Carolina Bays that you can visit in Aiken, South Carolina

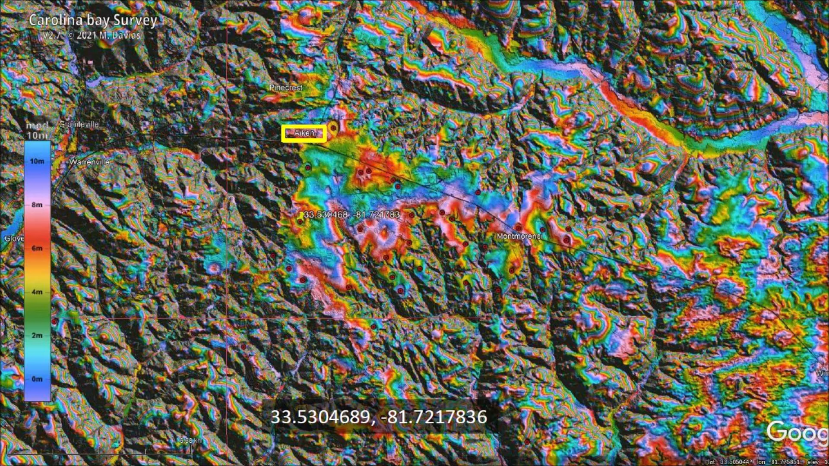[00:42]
The colorful area with the Carolina Bays is at a higher elevation of about 140 to 150 meters above sea level. The Carolina Bays have only been preserved from erosion in the flatter areas at a higher elevation. You will find a link to the LiDAR visualization tool for Google Earth by Michael Davias in the description of the video. The LiDAR image shows three prominent Carolina Bays within the city of Aiken, South Carolina.
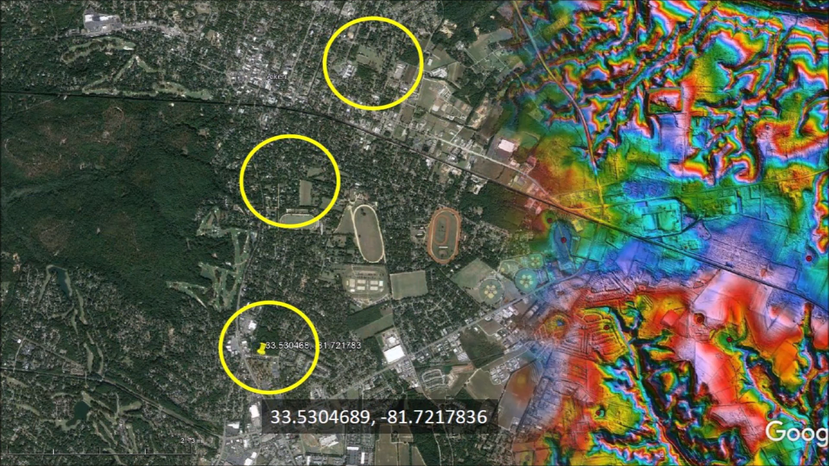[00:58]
The bays cannot be seen in the satellite image of the city. If you did not know that they were there, you would miss them completely.
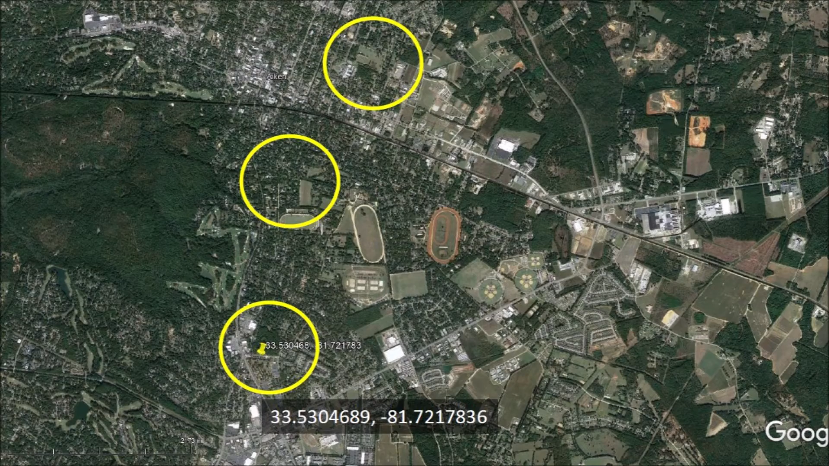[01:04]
The first bay that we will examine is well delineated in the LiDAR image. The first thing that we notice within the bay is a one-quarter mile walking track which is located in the Perry Memorial Park. The bay has a width of 431
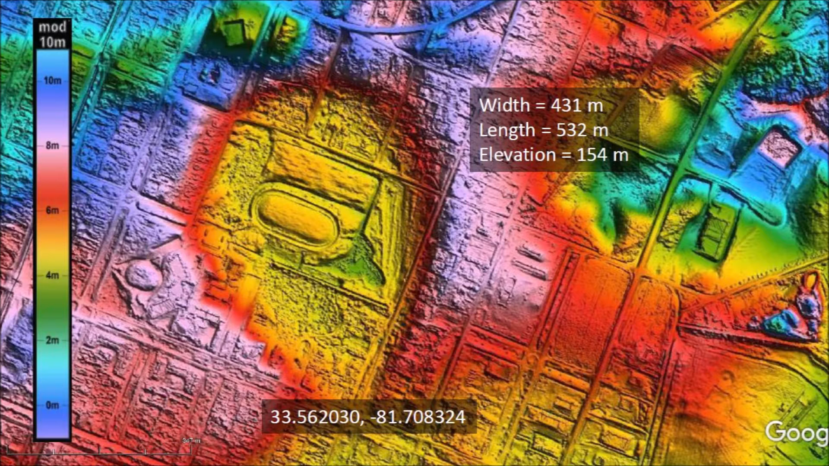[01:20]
meters and a length of 532 meters at an elevation of 154 meters above sea level.
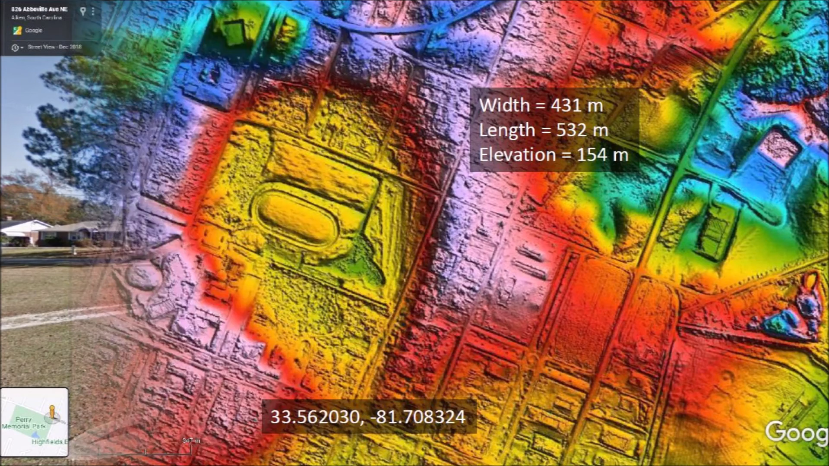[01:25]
Google Street View provides a look at the rim of the bay on its east side. The small LiDAR inside shows the street intersection and how the streets cut into the rim of the Carolina Bay.
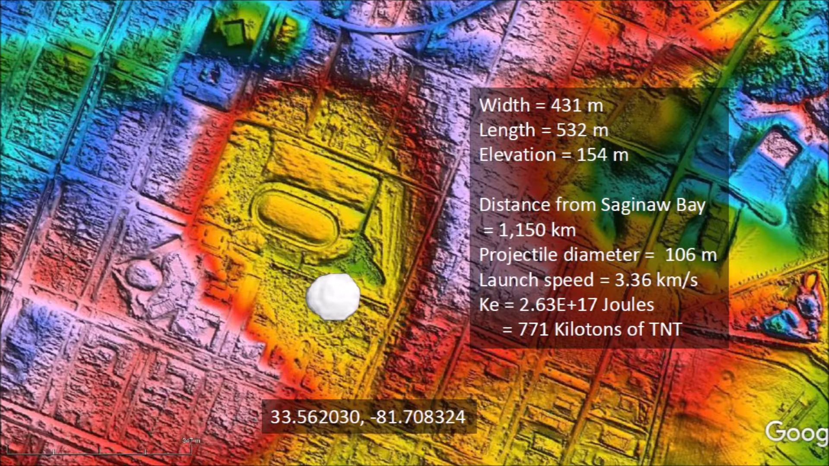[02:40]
then its impact energy would be 771 kilotons of TNT. Wow, the energy to make that hole in the ground was 40 to 50 times more powerful than the bomb dropped on Hiroshima. Where are these numbers coming from? The numbers are derived using the laws of physics.
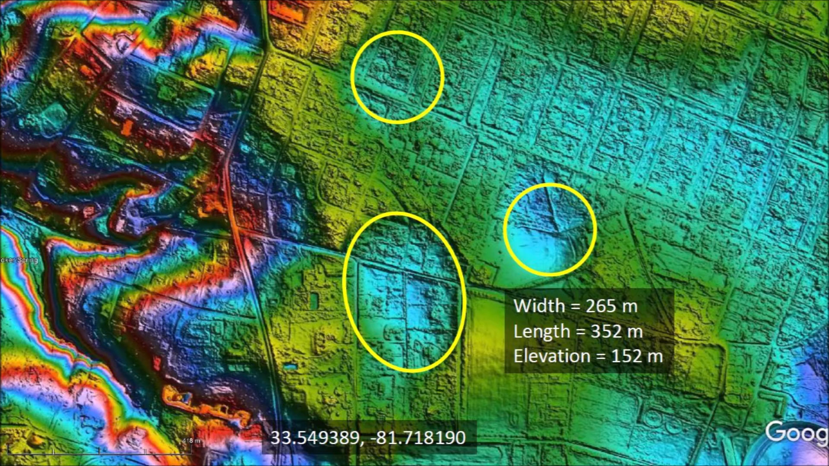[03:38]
The largest of the three bays has a width of 265 meters and a length of 352 meters at an elevation of 152 meters above sea level. The small bays have a length of 120 meters and 200 meters. The impacts that made this bays had energy of 9 kilotons to 222 kilotons of TNT.
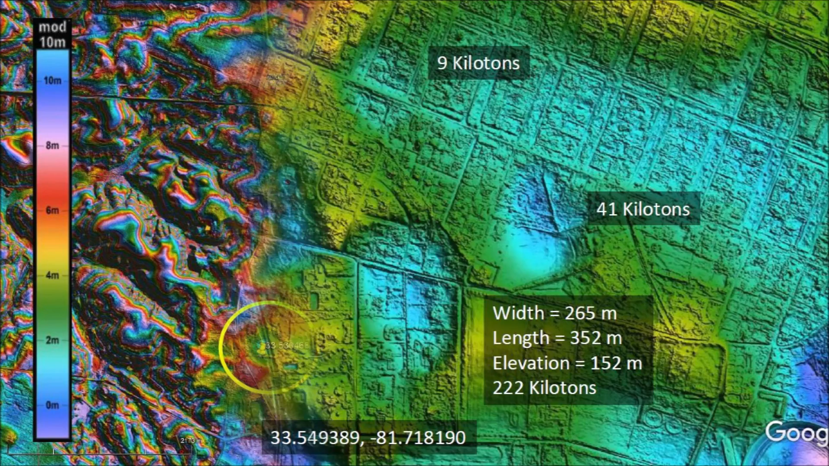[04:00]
We now come to our Carolina Bay of the day, which is the city of Aiken, Carolina Bay. The description of the video has a link to the information about this bay.